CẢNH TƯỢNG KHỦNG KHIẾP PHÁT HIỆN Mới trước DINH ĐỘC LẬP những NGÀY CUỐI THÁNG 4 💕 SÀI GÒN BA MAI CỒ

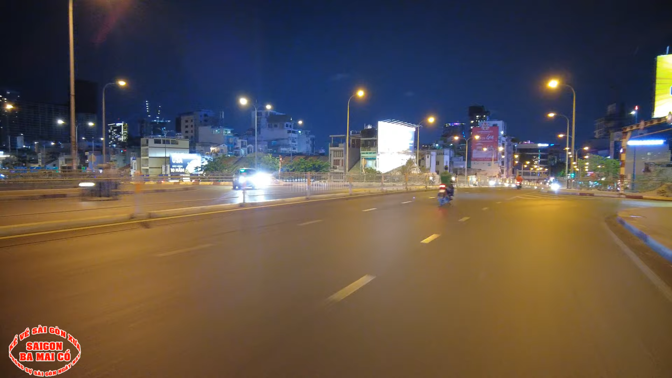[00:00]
Rồi bên tay phải 30 rồi không nhớ nè. Bà con có thấy mấy cái cây mà nó lên màu hồng không bà con? Đó là hoa càng hồng á. Cái thời mà cách đây khoảng 4-5 giờ trước á, cho nên bà con cô bác á, cái mấy cái cây này là coi như là
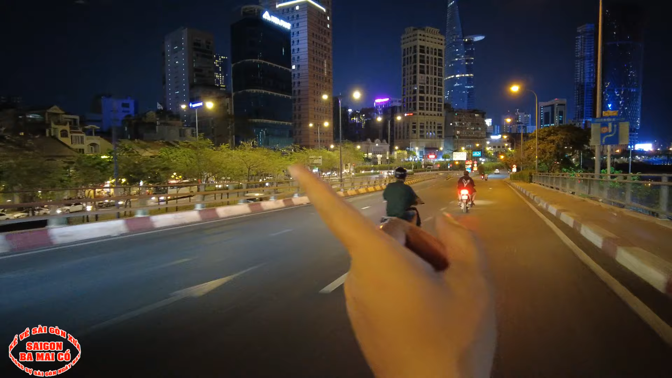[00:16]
các giới YouTuber là đi quay phim đã lắm. Cái mùa này là cái mùa nó nổ hoa màu hồng là đẹp lắm nè. Đó, mấy cái cây bên đây nè, đi ban đêm mà con có bác thấy đâu đó, nguyên cái khúc này là hầu như là hoa càng hồng. Ba mày còn nhớ hồi đó các YouTuber đâu có ý tưởng gì làm phim đâu bà con. Bắt đầu cái mấy cái tay nhà báo á,
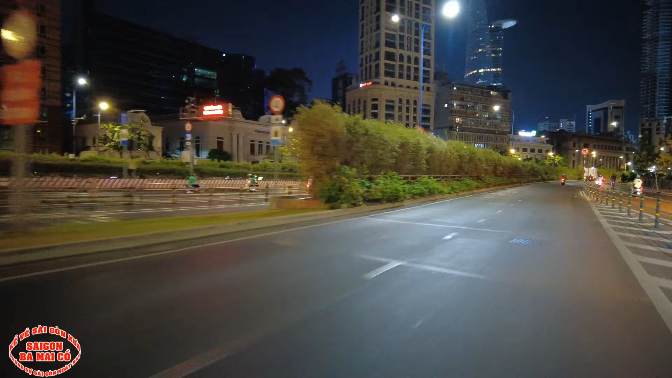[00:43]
bắt đầu cái đi cái chụp hình này nè, đẹp quá, con đường đẹp quá, đăng lên báo. Thế là ào ào các YouTuber chạy ra đi quay phim.
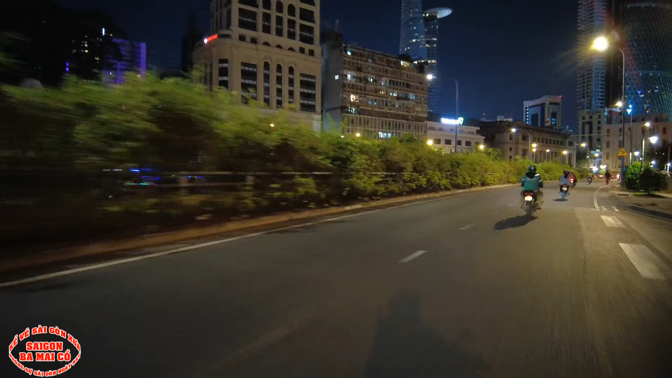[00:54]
Nhiều cái kỷ niệm ha. Làm YouTube này cái vui có, buồn có. À, ở đây nè, hồi xưa đây là cái công viên An Dương Vương nè bà con. Nơi đây hồi xưa có tượng đài An Dương Vương cầm ngay nỏ, thánh tổ của binh chủng pháo binh á, trước cái tòa thượng viện.
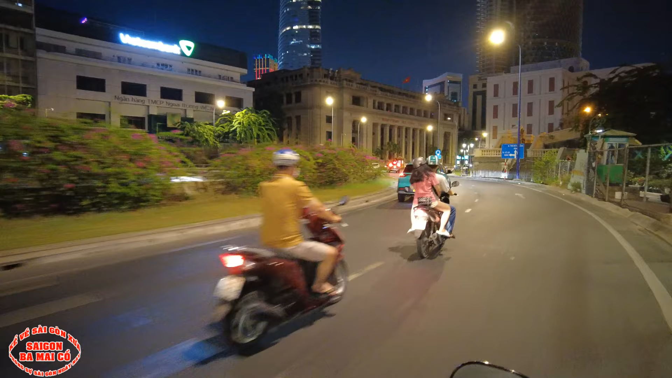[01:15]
Còn đây là cái cầu móng nè. Đó bà con thấy cầu móng không?
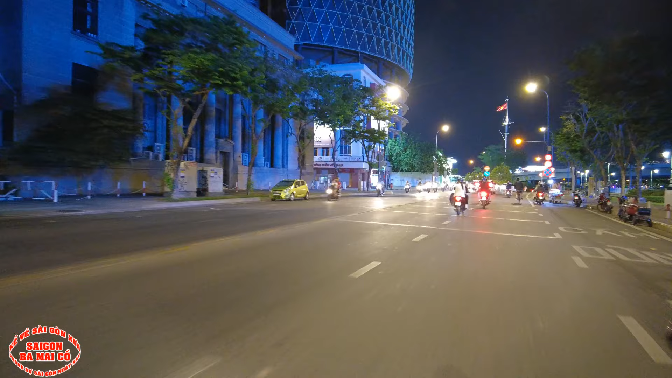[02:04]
Cái khu mà nãy ba mẹ cầu nói á, là bán thú vật á, là hồi xưa bên tay phải ba mẹ cầu đây nè, hồi xưa đó là cái chợ thú vật, chợ cầu móng, ba mẹ cầu đem con chăn ra đây bán nè. Năm đó là năm nhiêu ta, năm đó là năm 90 à, con chăn nó bự lắm, nó bự bằng bắp dế luôn
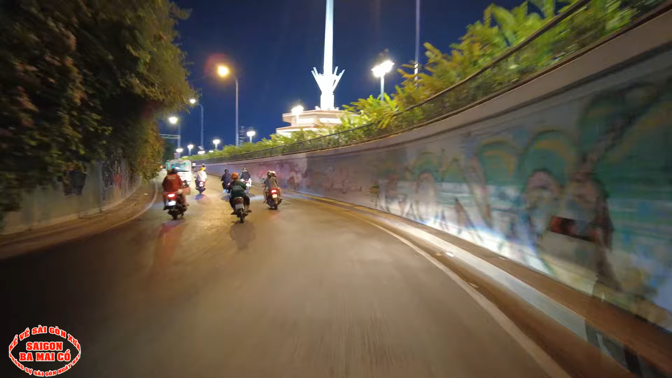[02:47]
À, thương cảng Sài Gòn nè, qua kia là tổng nha quan thuế nè đó.
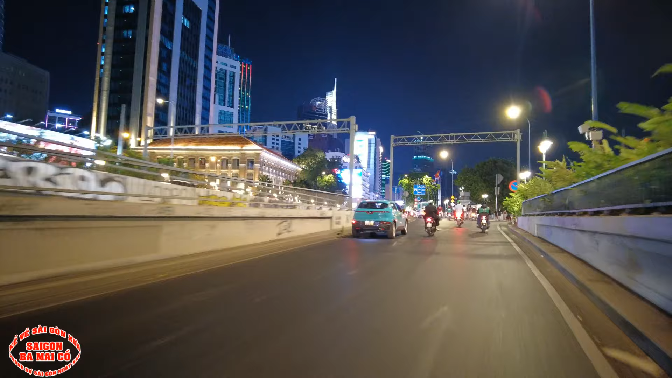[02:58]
Còn dọc dọc cái bến tàu này là xin thưa bà con bác, hồi xưa là tàu đậu nhiều lắm. Ở đây có cái nhà hàng nổi trên sông nè, nhà hàng hình như nhà hàng Mỹ Cảnh.
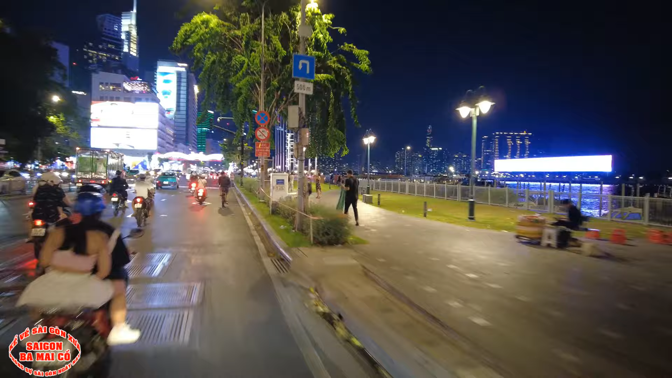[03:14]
Bến Bạch Đằng, con đường này hồi xưa là con đường này là mang tên là đường Bến Bạch Đằng nha bà con,
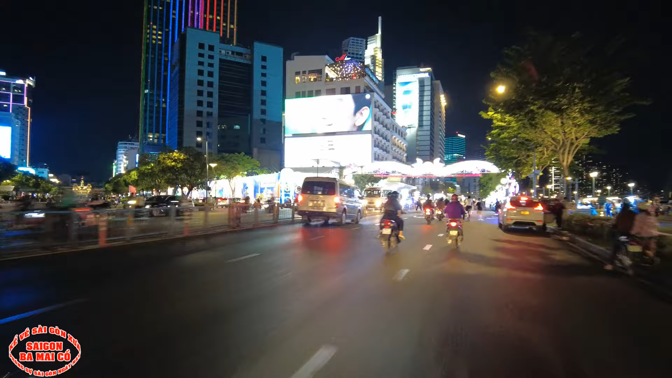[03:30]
bây giờ nó mang tên là đường Tôn Đức Thắng. Trời ơi sao bây giờ bày bán ghê vậy.
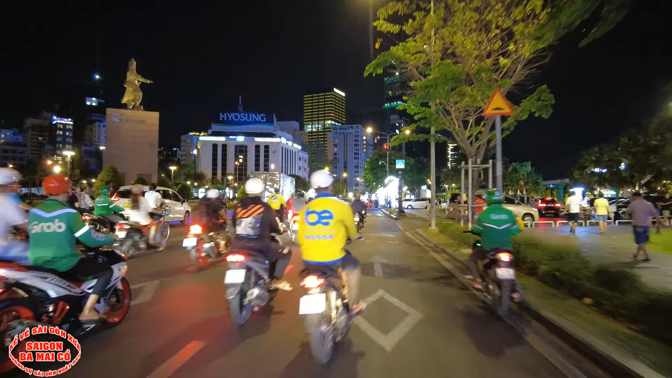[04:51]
Đó, đó đây nè. Trời ơi,
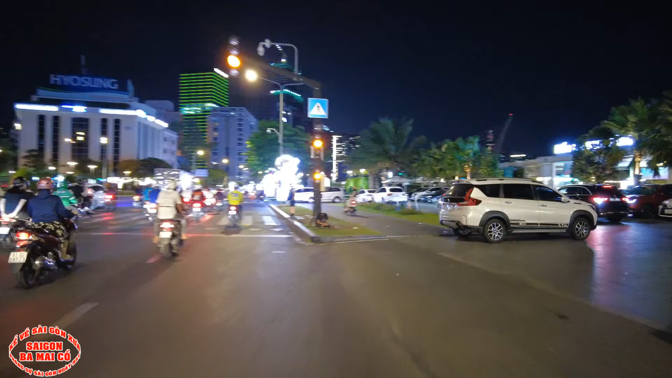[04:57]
hồi đó mà còn thời khách sạn nổi 5 sao này là xin thưa bà con bác, đây là chùm luôn, không có,
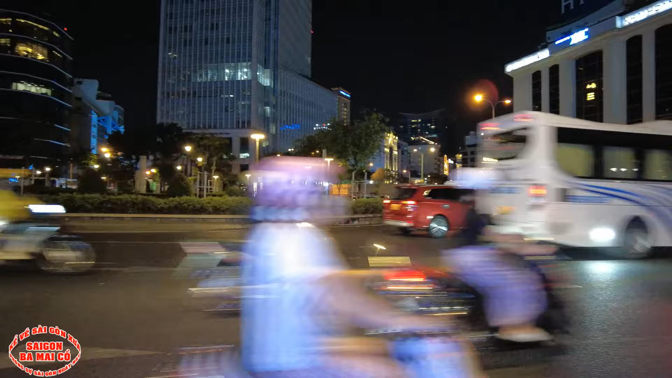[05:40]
Hồi đó tối nào bà con Ba Mê Cầu cũng ra cái hồ ở đây nè. Ba Mê Cầu ngay cái tượng Trần Hưng Đạo nè. Ba Mê Cầu chơi. Hồi đó có cái hồ tắm đây nè, Ba Mê Cầu xuống đây Ba Mê Cầu tắm. Đó, nhỏ là cái hồi đó có cái ao hồ hay nước gì là cái nhảy xuống tắm thôi.
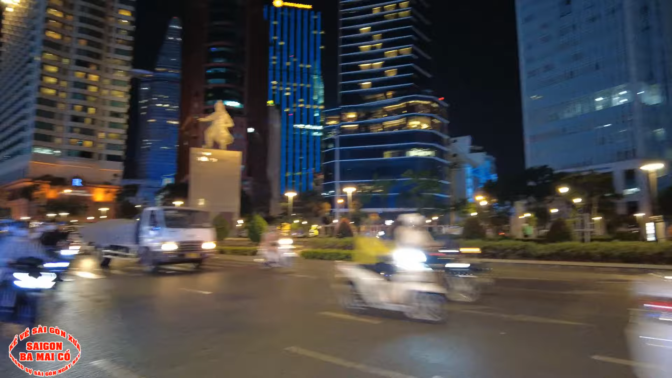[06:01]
Sông Sài Gòn Ba Mê Cầu còn tắm được mà. Ra cầu Khánh Hội nhảy xuống.
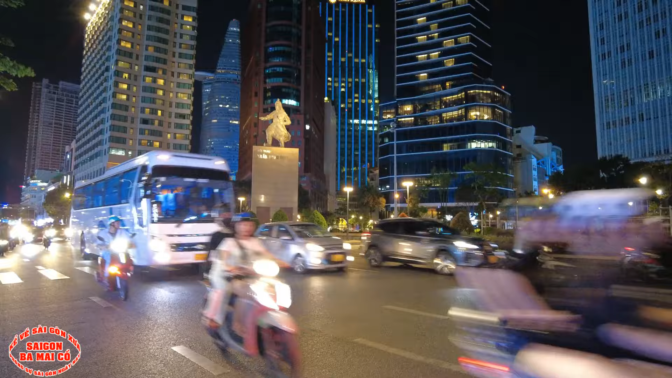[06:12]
Trời ơi, bà con bác thấy xe nó xuống quá trời không, sao mình qua được đây. Hình như nó không có đèn đỏ là sao ta, nó ồn ào xuống chỗ này sao qua được trời.
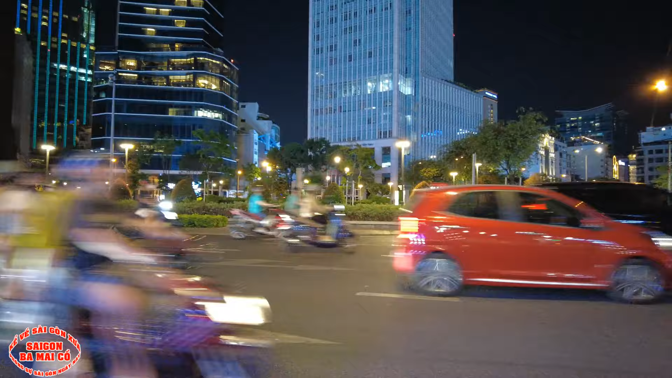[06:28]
Rồi hẳn thì ba mày còn thấy xe nó lủi xuống ghê quá. Đó, đây đây hồi xưa là có sân cờ nè. Đó, bên tay trái đó là Bộ Tư lệnh Hải quân.
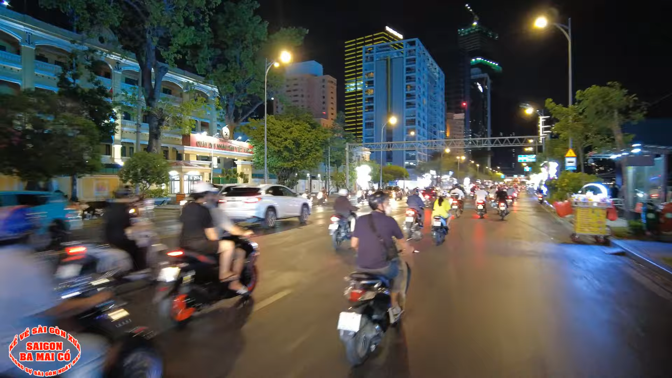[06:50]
Rồi bên tay phải này xưa có mấy khẩu đại bác nè. Rồi tiếp theo nữa là bên tay trái luôn nè bà con.